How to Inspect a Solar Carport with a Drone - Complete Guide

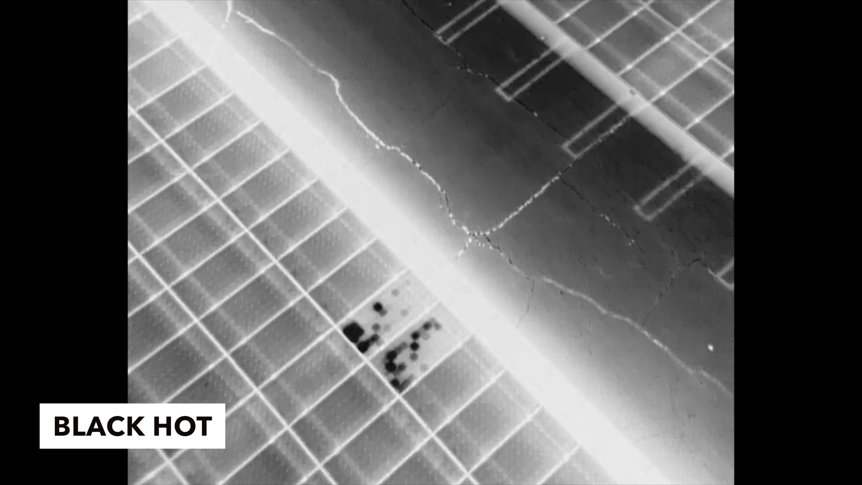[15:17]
hot where it displays warmer objects as black and cooler ones as white and there's